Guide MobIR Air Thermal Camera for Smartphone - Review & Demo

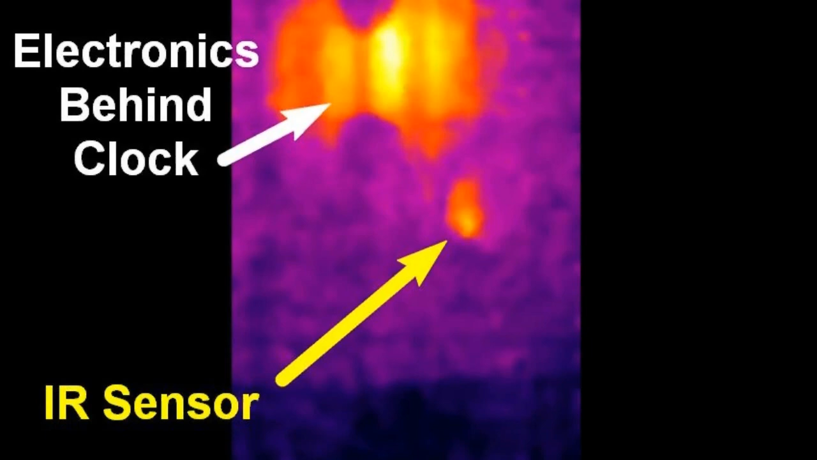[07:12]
And that gives off a very slight heat signature because it is always on. We're starting off with a cold engine. This is all cold brass, cold water.